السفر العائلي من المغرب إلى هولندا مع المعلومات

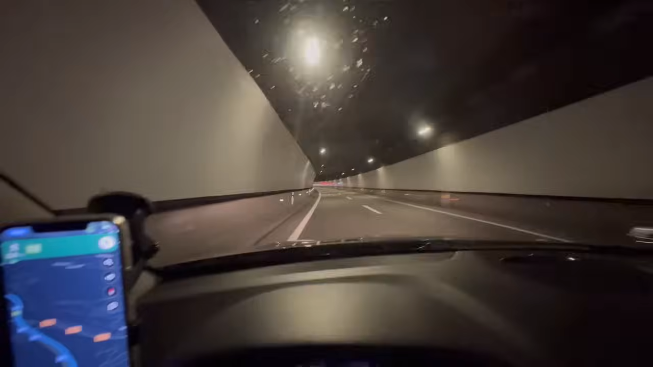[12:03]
الطريق هادي غادي هكا حتى الحدود ديال فرنسا. طلع لكم الكاميرا الفوق.